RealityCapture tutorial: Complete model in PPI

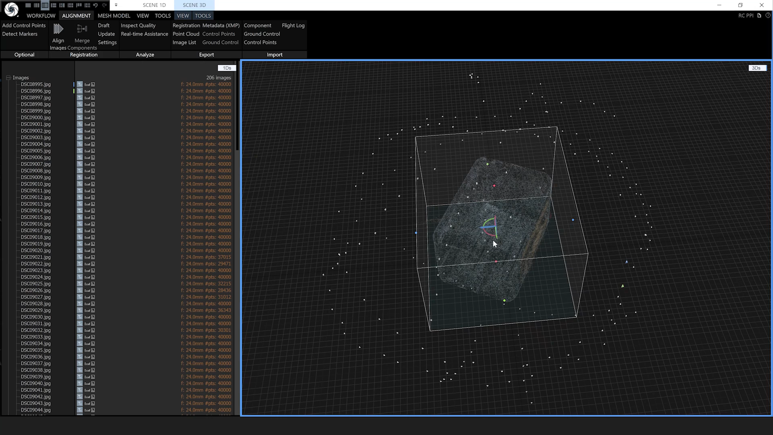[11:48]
just rotate this reconstruction region so it lines up
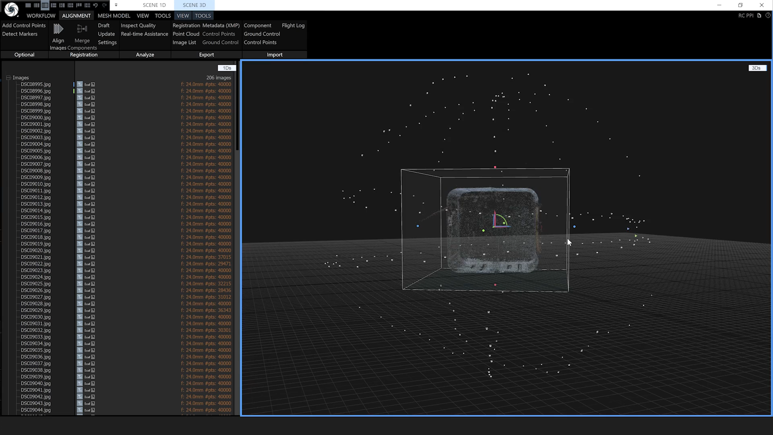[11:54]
with the object and this time we're going to go to mesh model and instead of doing a preview model we're going to do normal detail model.
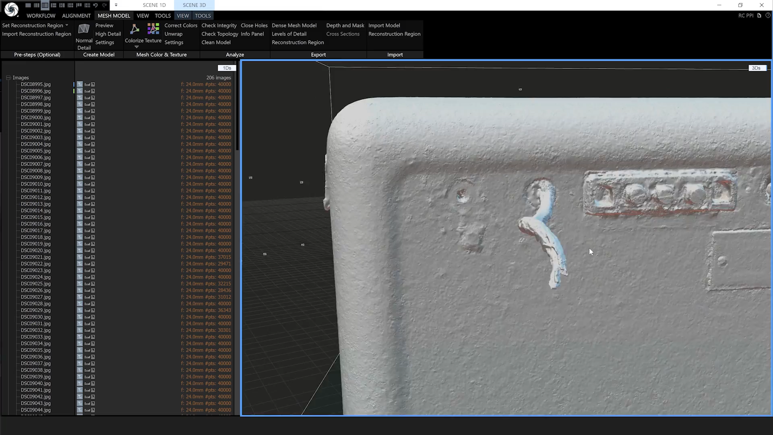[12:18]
And the next thing I'm going to do is texture it.
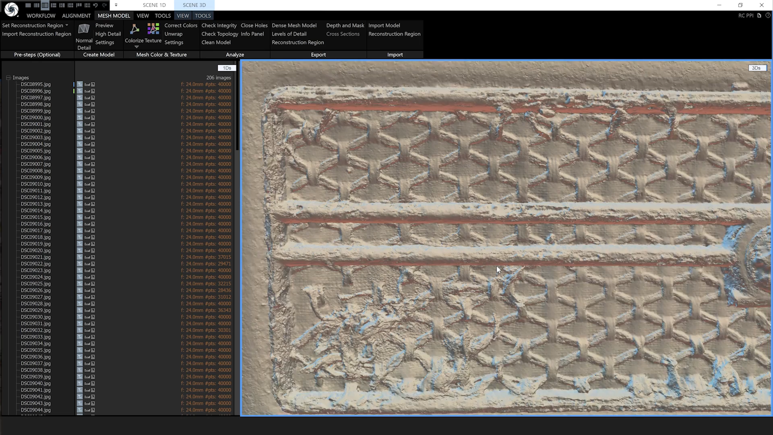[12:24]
So the default texture is a single 8k texture.